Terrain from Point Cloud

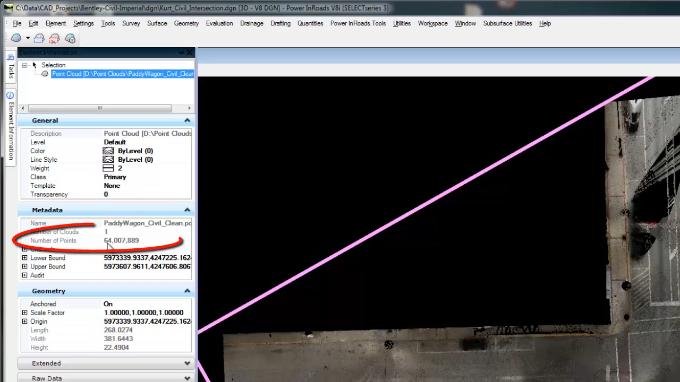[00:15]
Now, this point cloud is very large. And looking at the element information, we have 64 million points in this. So I want to thin this out.
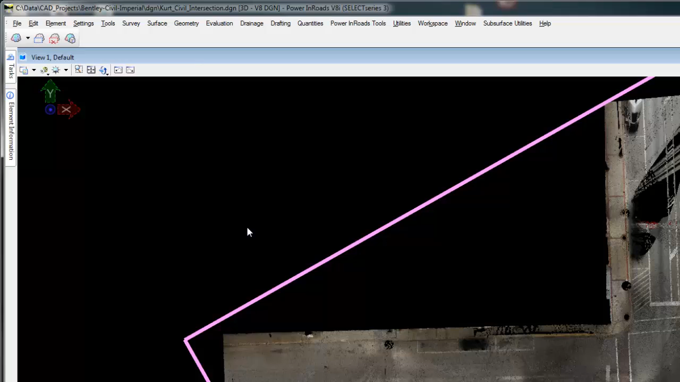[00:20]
I don't need as much detail as this has. If we zoom in on an area here, we can actually see the 64 million points that are loading in here.
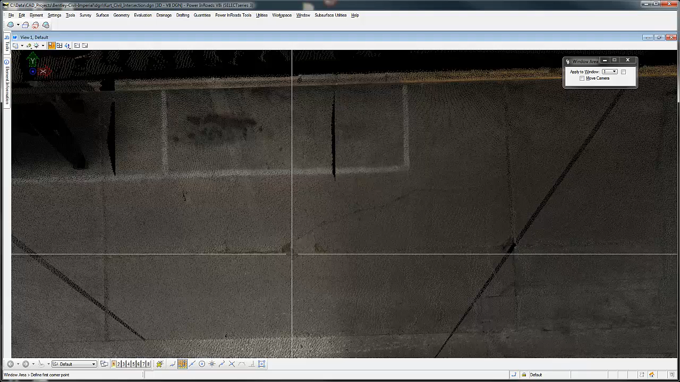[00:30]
You can see right here that they have grass in it and all the cracks. If I look at an area that has the brick within it,
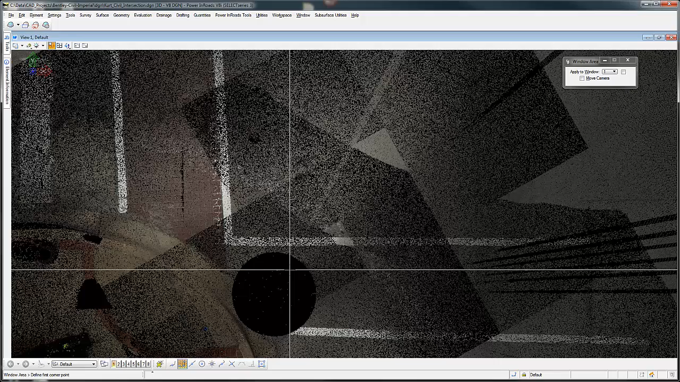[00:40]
we're able to see here that you can see all the cracks in between the bricks, the paint that's actually in between the cracks, a lot of details. We can see a water valve here, which is in front of the fire hydrant.
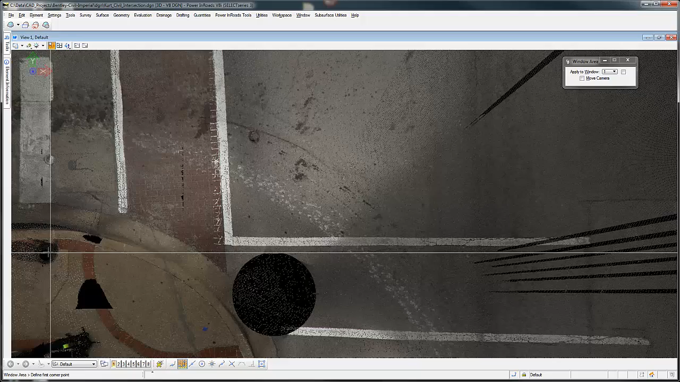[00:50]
Prior to this, I used a product called Bentley Descartes to clip out the boundary.
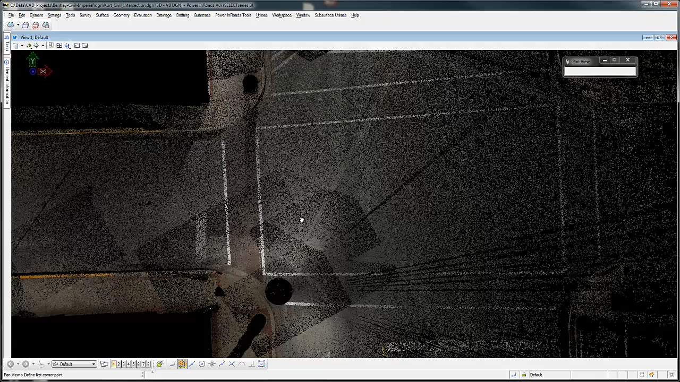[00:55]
And I also went down the road using cross-sections to remove cars and objects like that.
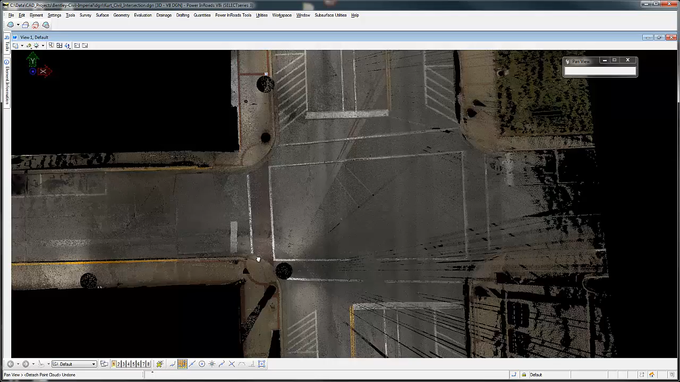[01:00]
But for right now, you could just use MicroStation to do a point cloud export. So we want to thin this out. So I'm going to say export this.
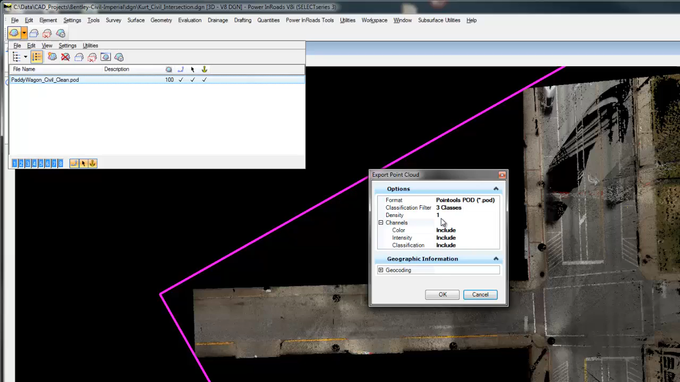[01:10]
And my density, I'm going to set this down to 1.
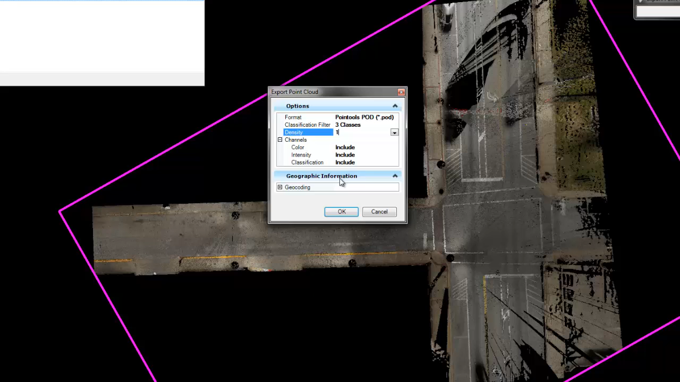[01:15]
We want to include all the color and intensity settings. And I'm going to say OK.
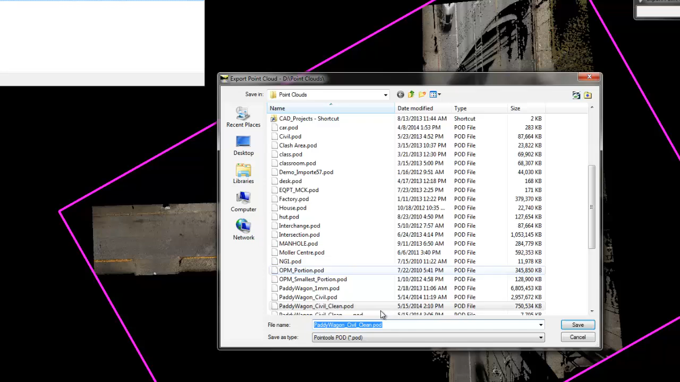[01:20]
OK, we're now going to give it a new name. Just going to call it cloud. And just that fast, we exported that cloud.
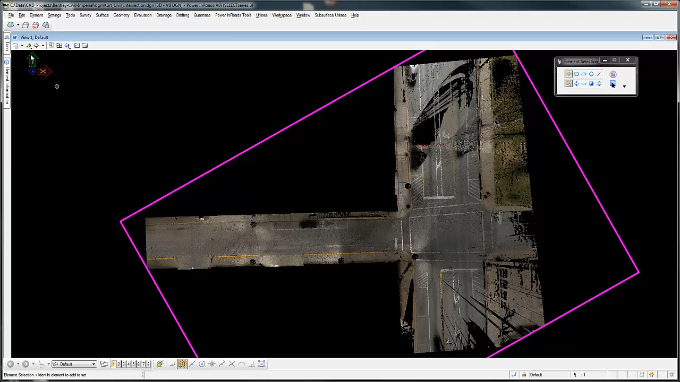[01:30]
So now if I open this up and remove this, we can now add this new one.
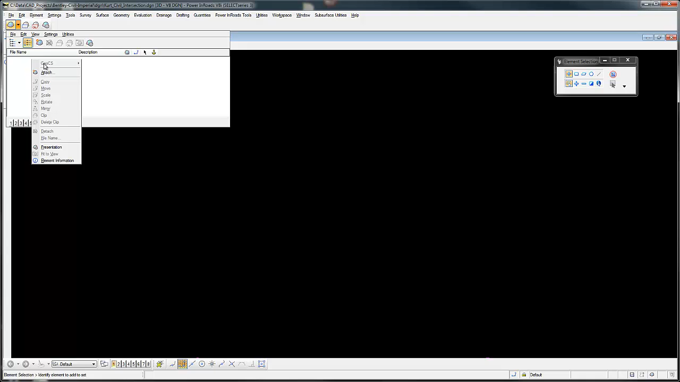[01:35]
It's called cloud pod. And we can see here it does look a lot thinner. If we look at the element information, there's only 640,000 in here. So that's a lot less.
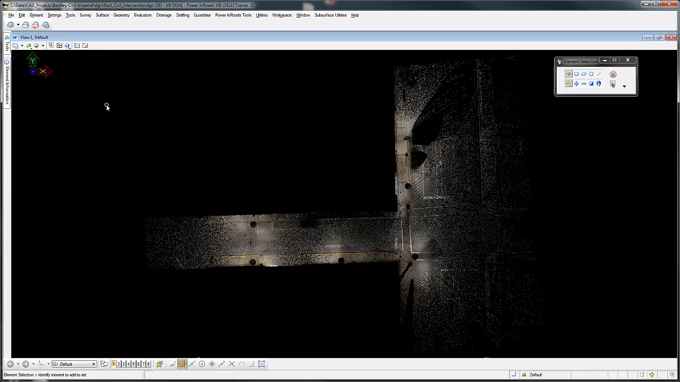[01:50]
I'm now going to use power inroads so that I can pick under tasks, civil tools, create from point cloud. And that fast this pops up.
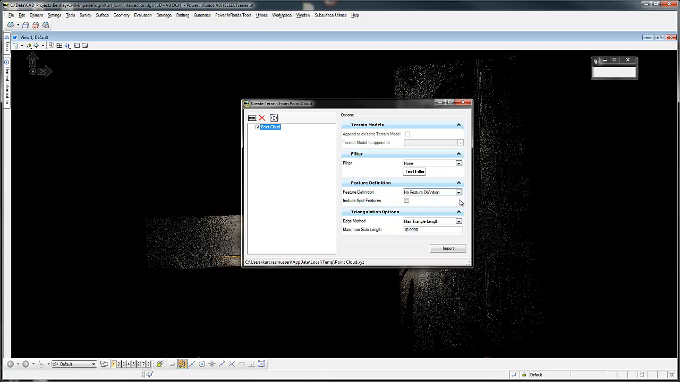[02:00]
We get to pick what we want the contours to look like. So I'm going to go to terrain and existing contours. And I'm just going to say import. This is live right now. I'm not going to pause this recording. And that is finished.
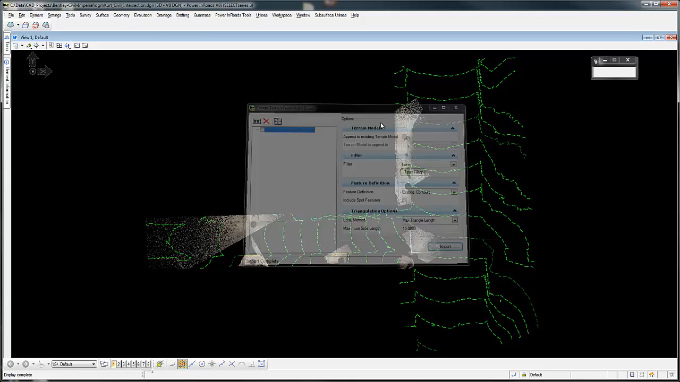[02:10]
If we turn off this point cloud, you
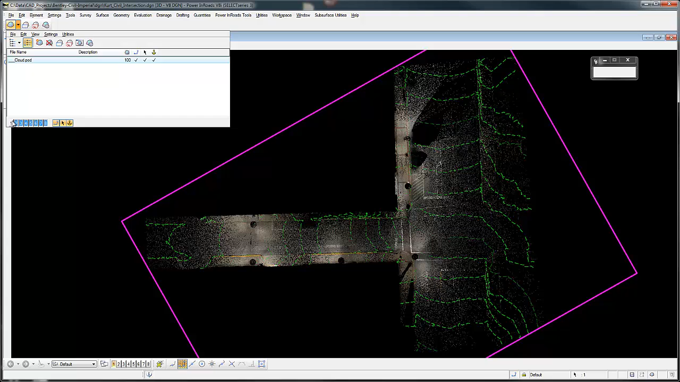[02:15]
can see that we have the contours created along that roadway.